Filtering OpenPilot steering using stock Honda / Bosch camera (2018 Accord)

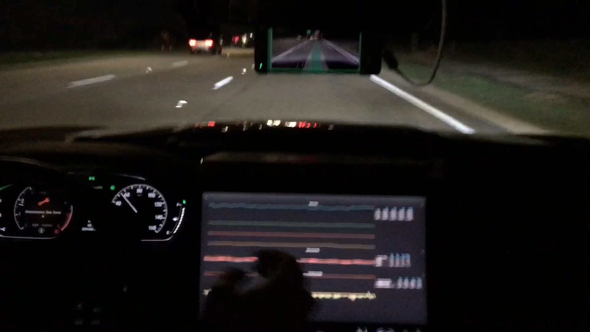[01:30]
Unmodified is the thrust extent, and then the green is the part that is actually passed through, and what you see at the red is has been trimmed off. So.
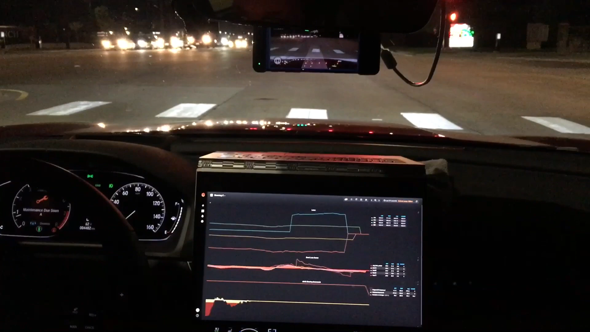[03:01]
Interesting thing is that the Bosch camera continues reporting lane positioning way down below the point where Honda allows it to do anything.
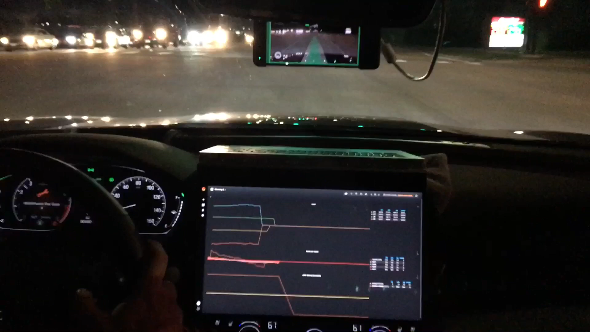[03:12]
I actually was on the brakes. I am still reporting lane positioning, so I think that I can continue
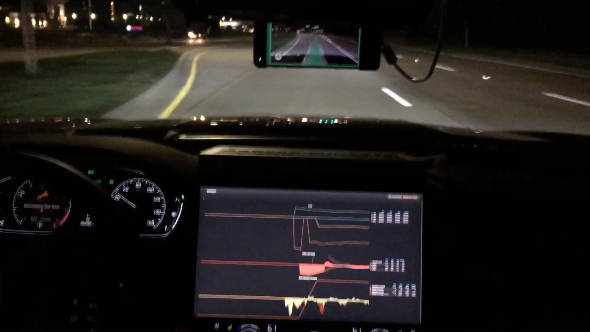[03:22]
having the Bosch camera steer the car even after hitting the brakes.
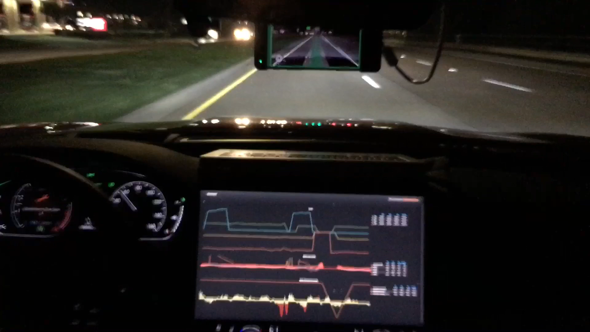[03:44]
Turn lane there, the left turn lane. This would all be torque would be pushing me or pulling me into the turn. So I'm glad it doesn't do that.
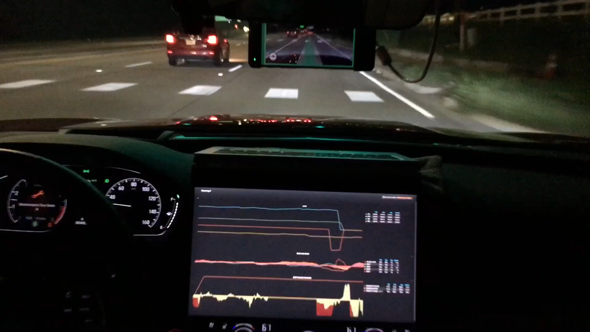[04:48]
So normally I would be having to grab the steering wheel about maybe one every third
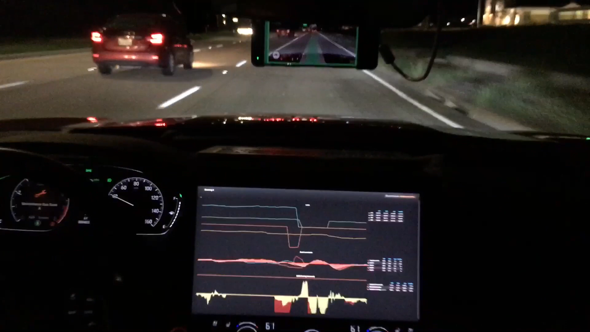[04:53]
turn lane because it would be pulling me in there, but I'm able to filter it out so that all these red spaces are really beneficial.